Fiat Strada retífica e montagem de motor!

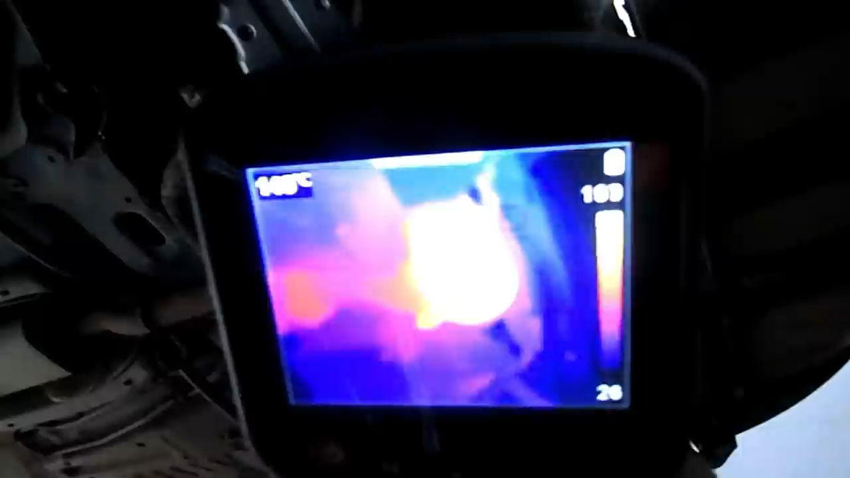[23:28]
Olha lá, o catalisador está extremamente incandescente, enquanto o resto do escapamento não.
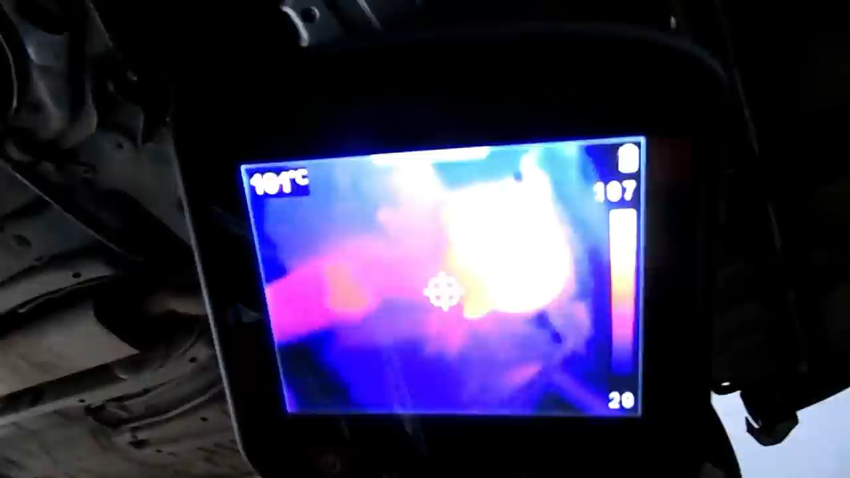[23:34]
Vocês estão vendo ali?
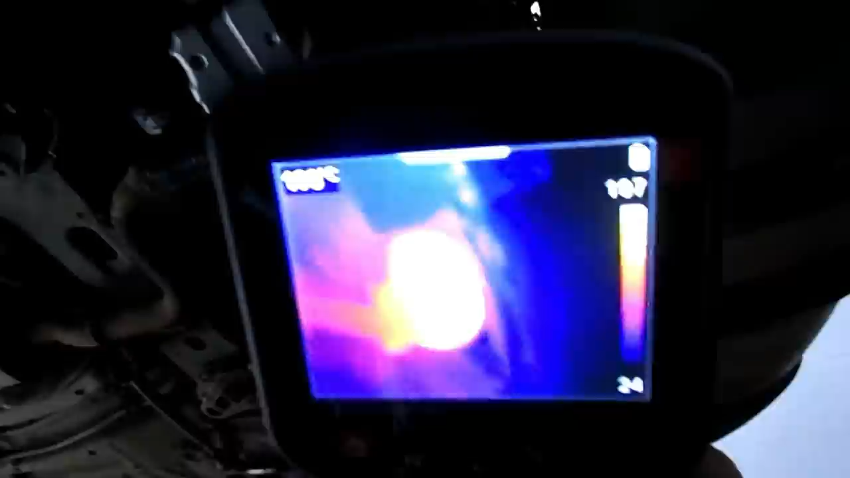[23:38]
Eu fui fazer os testes aqui e vi que o carro estava ficando fraco depois de quente.
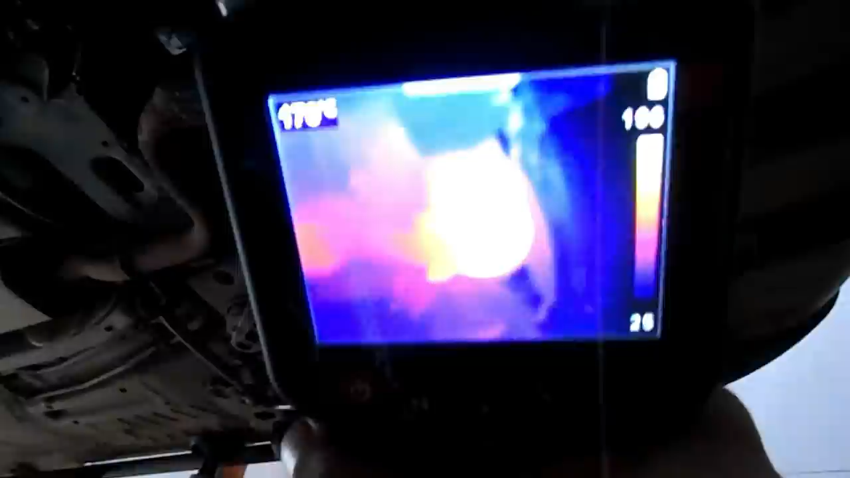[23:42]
Aí fui lá atrás no escapamento e assim, ó, quase nada de gases. Aí desligava o carro, deixava um tempo, ligava de novo, voltava ao normal. Aí eu venho aqui, a nossa câmera térmica da Snap, ó,
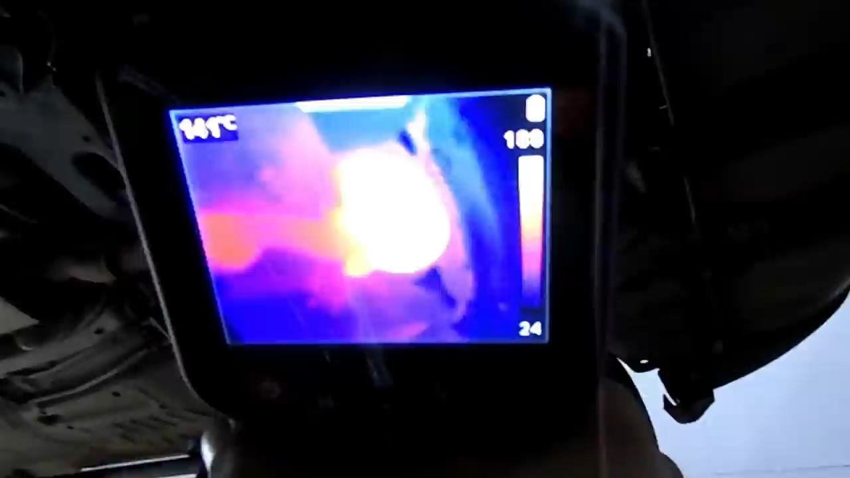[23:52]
o catalisador está incandescente, enquanto o resto do escapamento, frio.
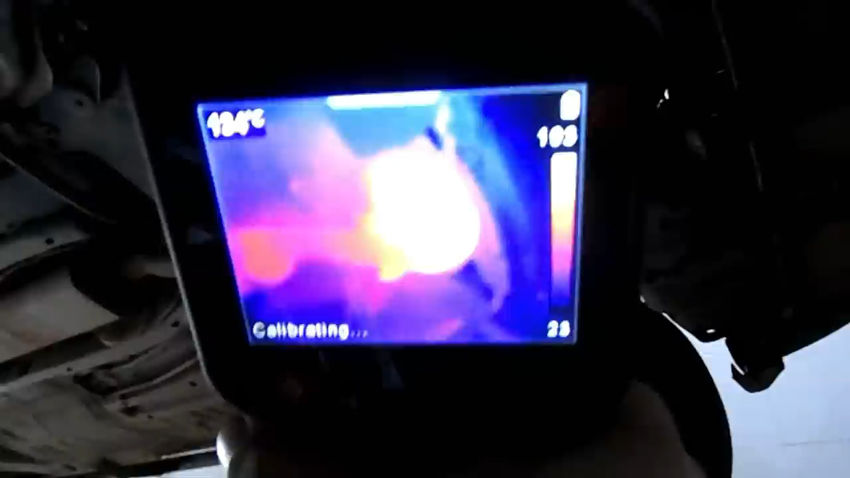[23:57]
É, turma, catalisador aqui está condenado, tá?
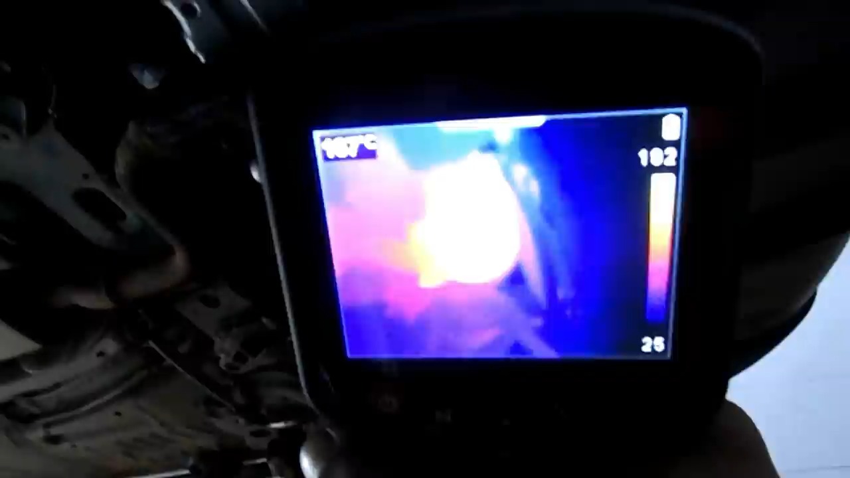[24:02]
Pode ter sido ele um dos grandes causadores aqui da quebra do motor.
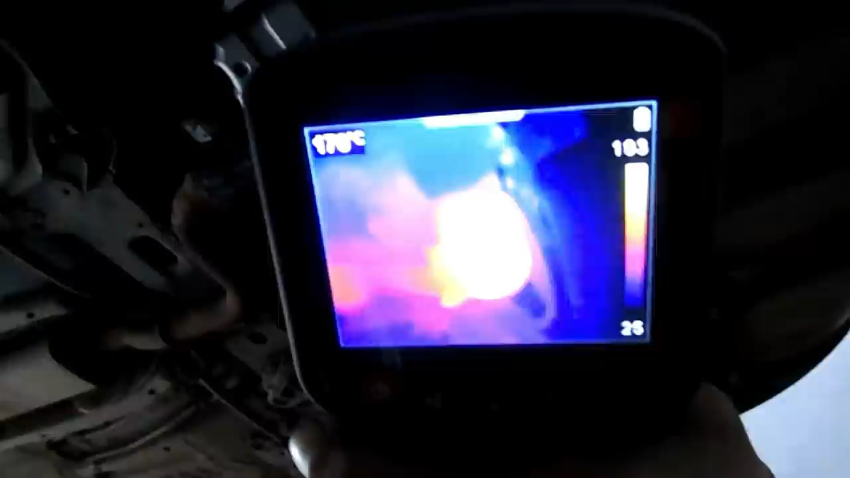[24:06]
É complicado, ó, 170 graus lá,
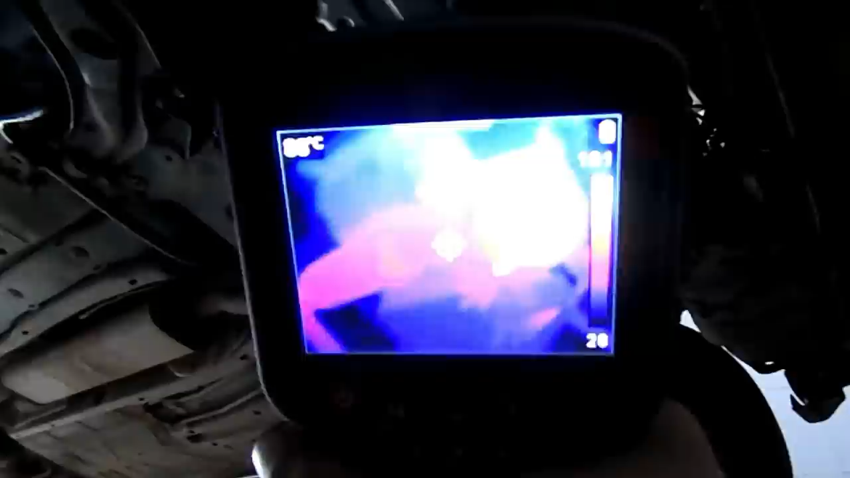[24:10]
enquanto mais ali pro meio, 62 graus o escapamento mesmo.
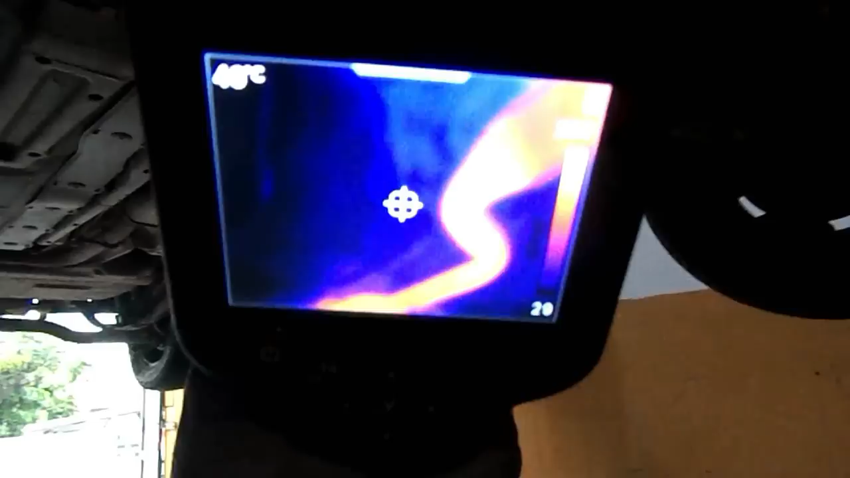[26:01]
Estão vendo aí que agora tá tudo claro? Só aqui, ó.
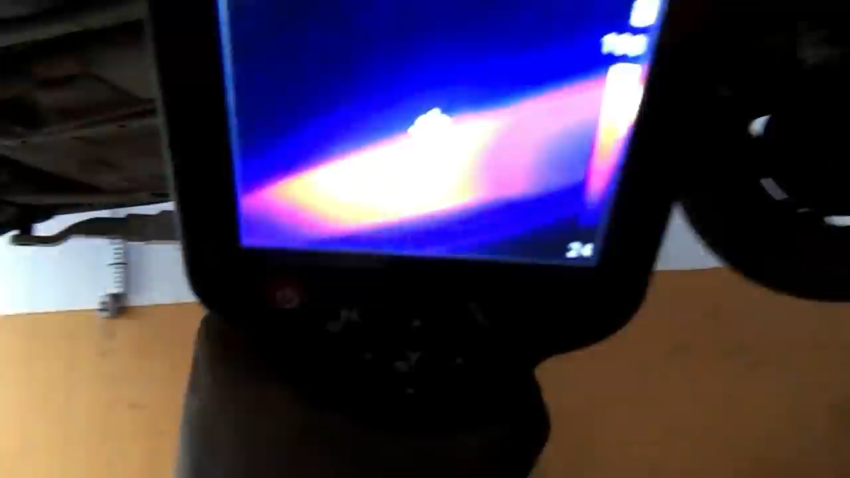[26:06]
Esse abafador central, ele também tá com defeito, tá?
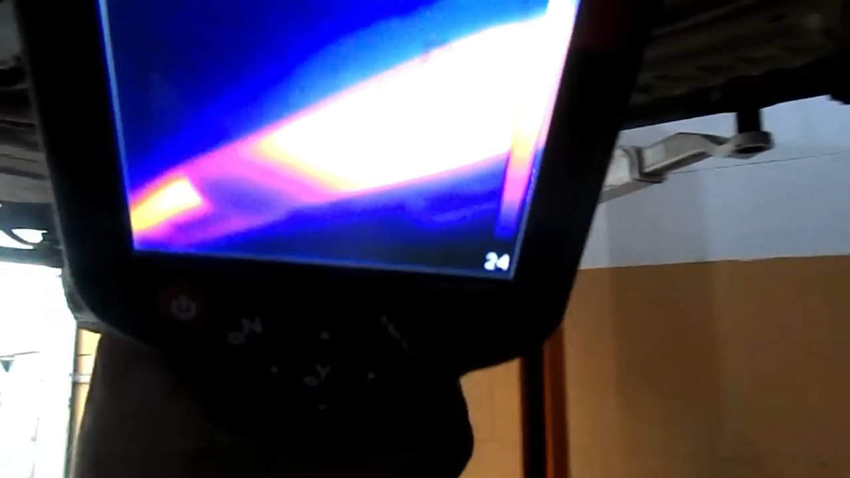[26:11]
Esse aqui eu não consigo abrir para limpar, mas tá com defeito. Nas duas extremidades tá mais escuro. Olha só.
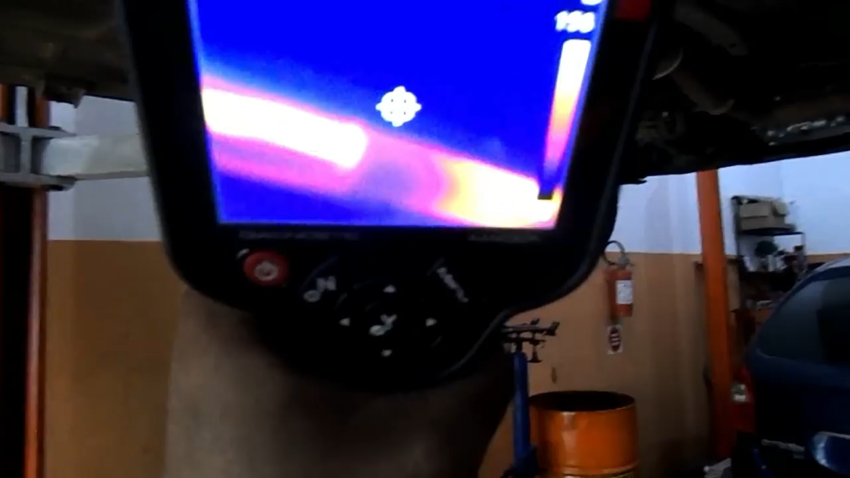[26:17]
Estão vendo ali? Abafador central com defeito.
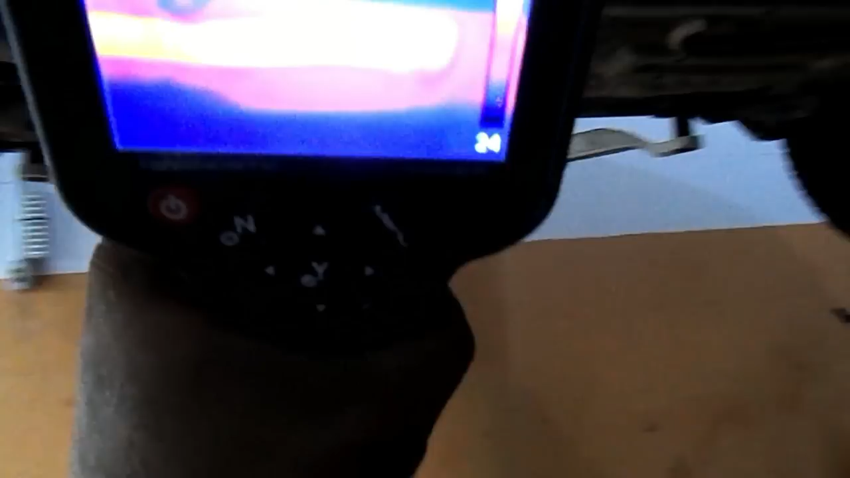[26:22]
E o restante do escapamento tá de boa.